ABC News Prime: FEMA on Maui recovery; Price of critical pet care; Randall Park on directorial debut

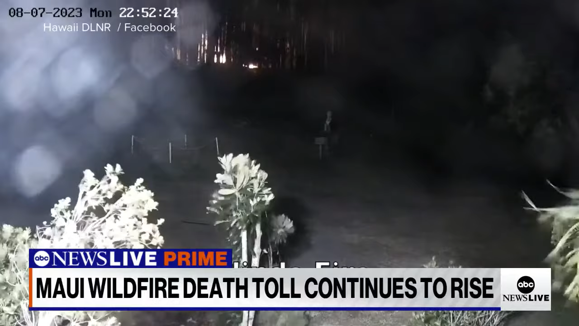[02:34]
you can hear a witness describe a flash that could be a tree falling on a power line it's windy and then there's a flash and